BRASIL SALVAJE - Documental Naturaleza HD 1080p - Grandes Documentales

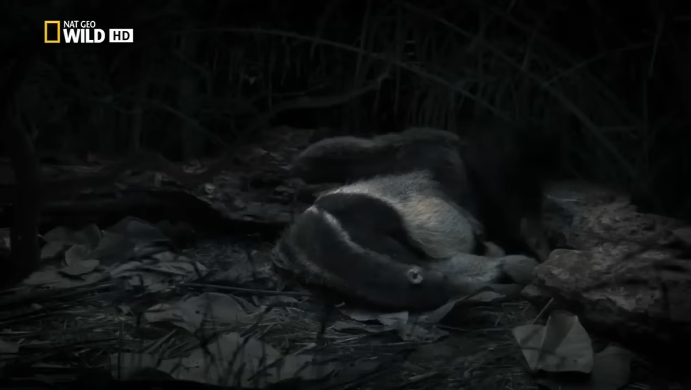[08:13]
Pero tiene un objetivo. Su larga cola actúa como una manta y protege a la madre y a su bebé del frío de la noche.
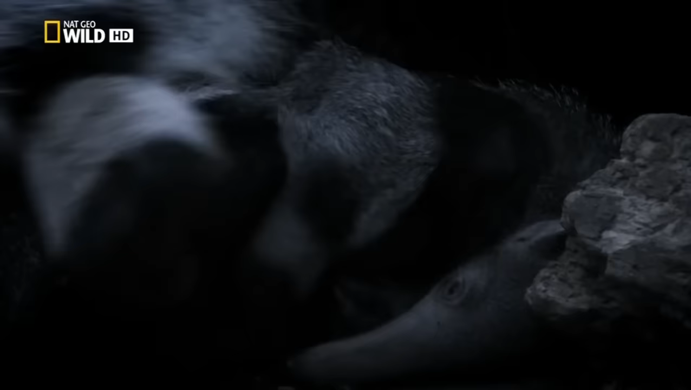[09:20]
Su cría ha llegado a una peligrosa edad en la que le gusta explorar. Aunque por ahora se contenta con estar calentita al lado de su madre.